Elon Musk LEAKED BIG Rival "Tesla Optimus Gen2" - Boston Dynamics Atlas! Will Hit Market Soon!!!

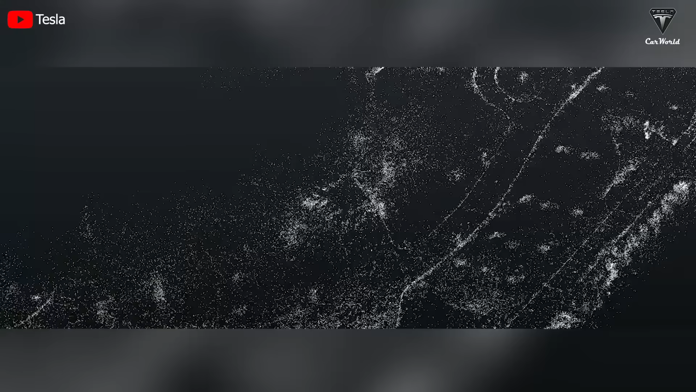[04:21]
that come with LiDAR and radar sensors instead of being manually programmed.